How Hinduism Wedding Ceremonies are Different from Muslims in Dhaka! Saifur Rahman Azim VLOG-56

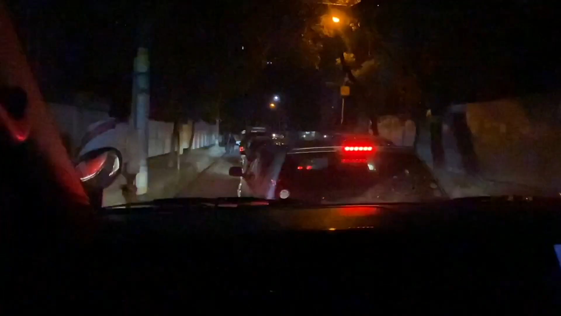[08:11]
এত জ্যাম, এটা হচ্ছে গুলশান একের পাশেই, এখানেই এত জ্যাম, আর মেইন রোডে কত হবে সেটাই ভাবছি, ভেবে ভেবে ভয় পাচ্ছিলাম।
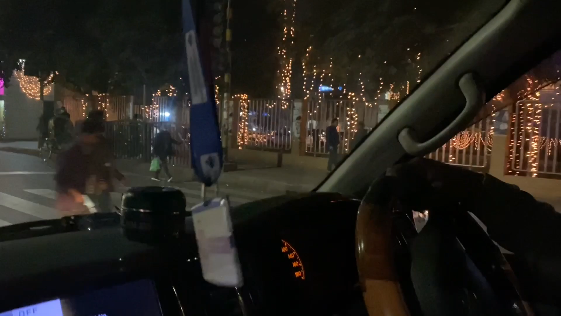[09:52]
তারপরে আমরা চলে আসি, বেশি সময় লাগেনি, দেখতেই পাচ্ছেন আমরা অলরেডি রমনায় চলে এসেছি।